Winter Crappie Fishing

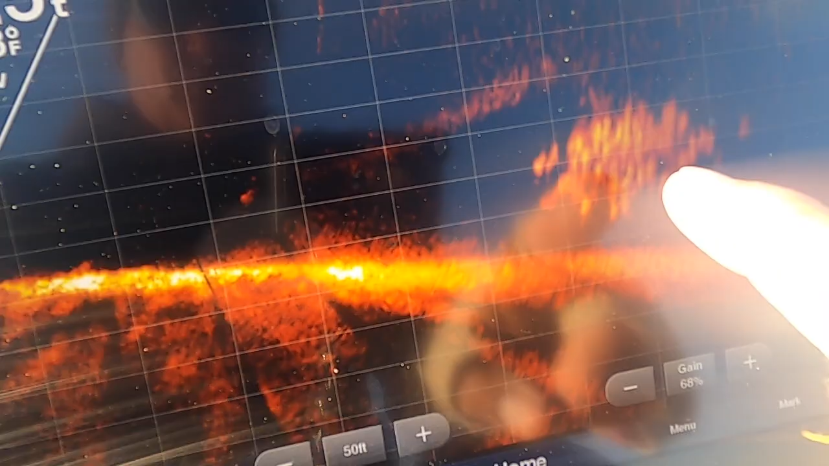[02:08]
is a really good school let me rotate that around so i don't spook them and this school
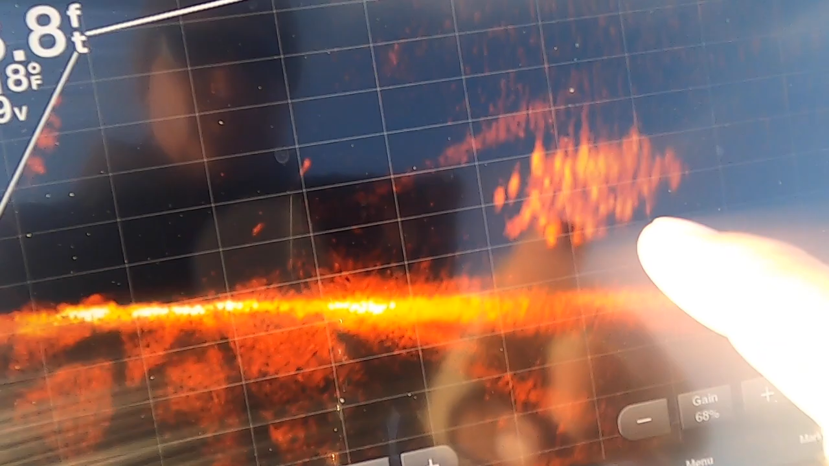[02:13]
is just moving around the lake and typically if you catch one of these fish
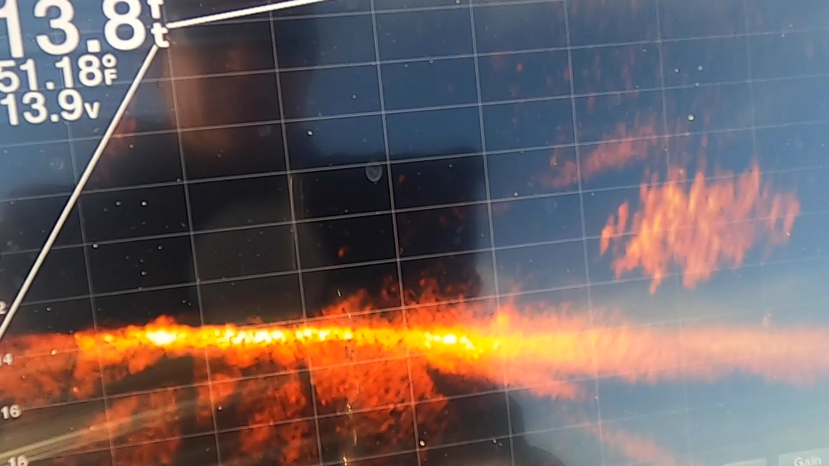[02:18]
On screen: depth 13.8 ft, water 51.18°F
you're gonna get an idea really quick the size of most of those fish not that it's always
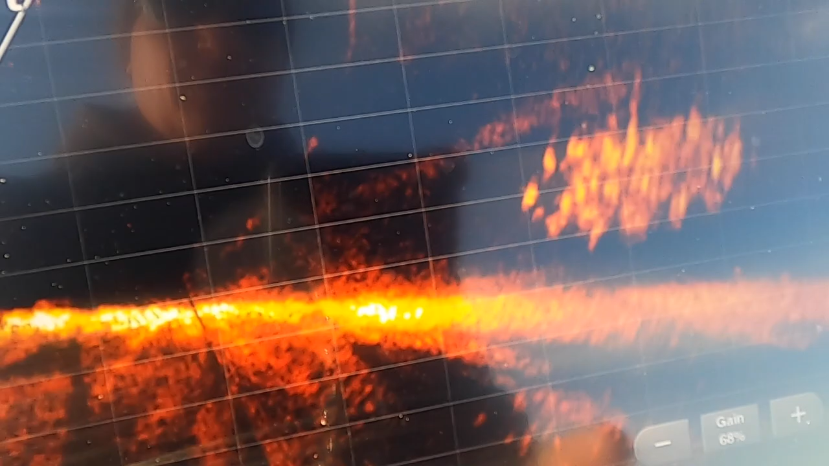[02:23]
perfect but that's kind of the story behind it usually they do school in the same size
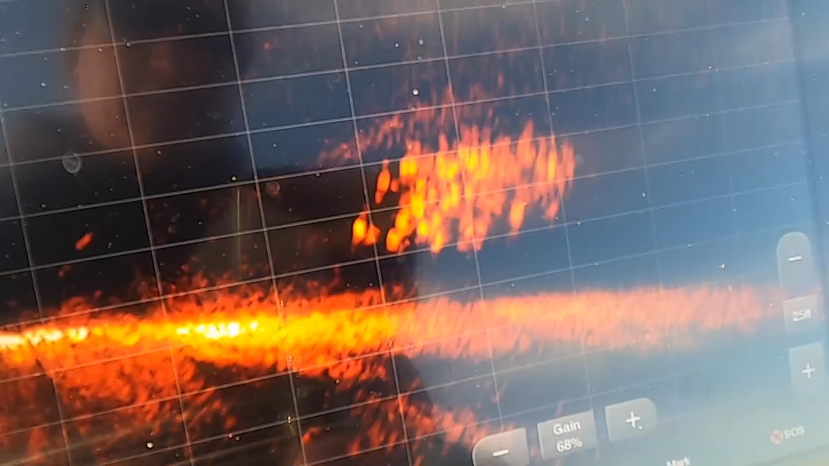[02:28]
so let's see if we can't catch them now again i keep them out about 30 feet